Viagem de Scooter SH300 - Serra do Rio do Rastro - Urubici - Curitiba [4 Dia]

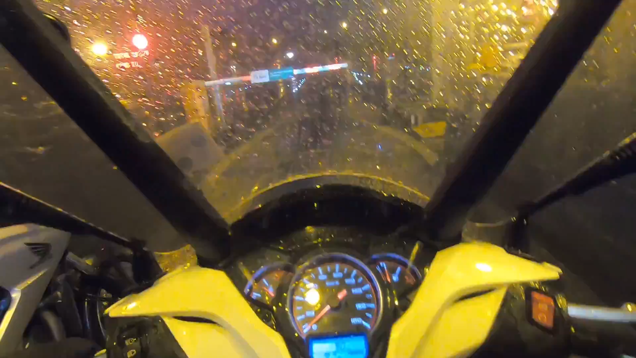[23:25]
Falta uma banha nos 90 km aí para Curitiba e como tá chovendo bastante, aí é melhor que a gente saia junto e a
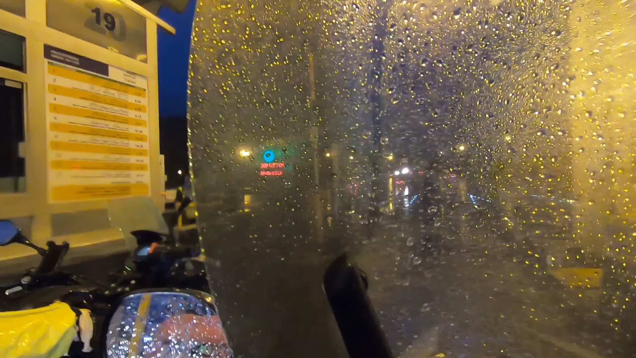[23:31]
gente ande o máximo de tempo junto para não ter nenhum problema. Então, liberando aí, a gente já sai para pegar o último trecho da viagem. E hoje, né? O dia de hoje.
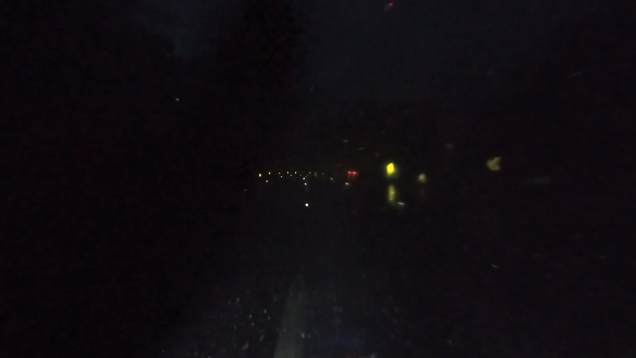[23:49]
Chegamos em Curitiba! Então estamos aqui já nos dirigindo ao hostel que a gente vai ficar. Trânsitozinho já da cidade.
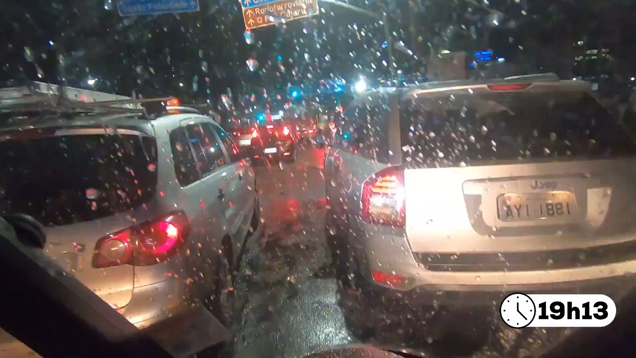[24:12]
7 horas e 13 da noite. Então é aquela hora de rush, né? O pessoal que tá trabalhando aí largou. Então a gente pega esse engarrafamentozinho aqui no centro de Curitiba.
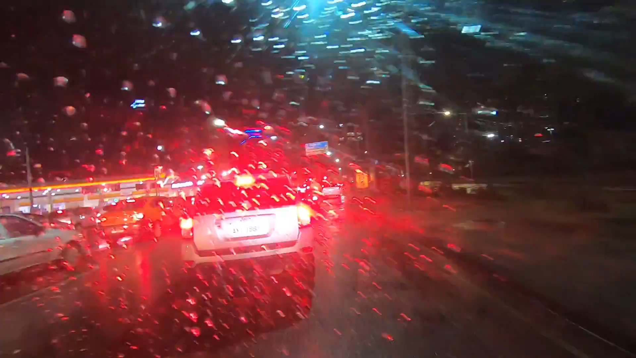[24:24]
A gente já vai estar chegando aqui. O Tom tá com o GPS ali já indicando o caminho. Vai se posicionando aqui. O corredorzinho às vezes é meio fechado.
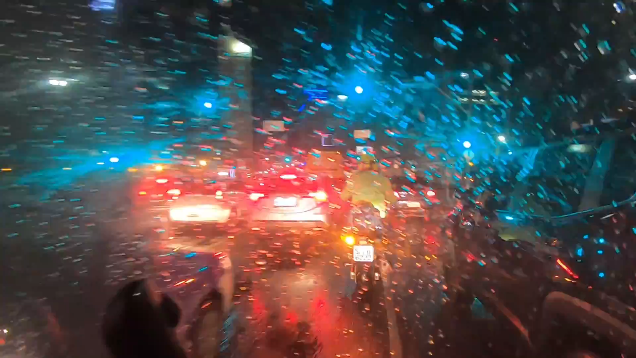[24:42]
Como a gente tá com alfoge, tem que se ligar pra não bater em ninguém, né? E às vezes você tá acostumado a pilotar no corredor, mas tem que se lembrar que tá com alfoge lateral.